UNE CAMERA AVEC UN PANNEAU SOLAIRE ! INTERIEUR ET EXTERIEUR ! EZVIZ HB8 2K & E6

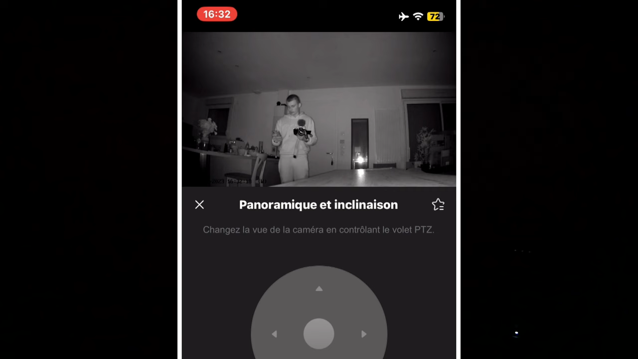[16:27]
Donc, là-dessus, il n'y a rien à dire. Voilà. On est sur une distance de mémoire de 10 mètres, quelque chose comme ça.
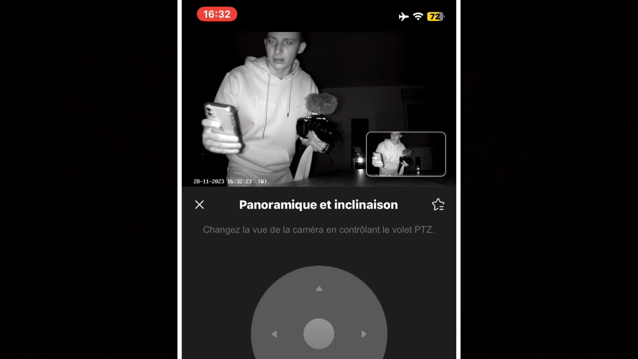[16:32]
Tu vois. Donc, là-dessus, rien à dire.
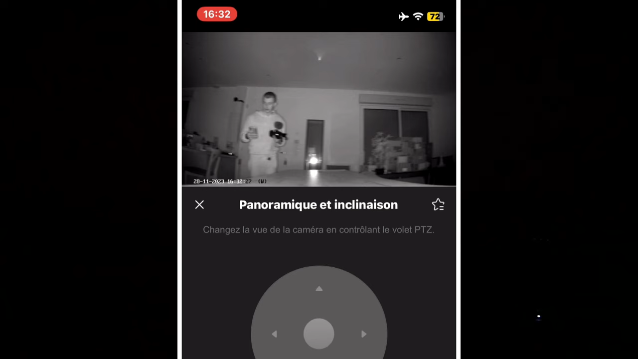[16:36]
Je vais faire si je vais mettre la caméra. Je vais m'éloigner. Je vais m'éloigner. Voilà. Voilà, je me suis éloigné.